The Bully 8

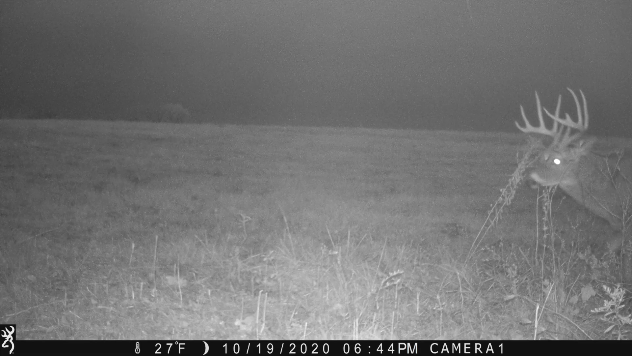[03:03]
And this is this plot that he's always at. We've got him here four days in a row before.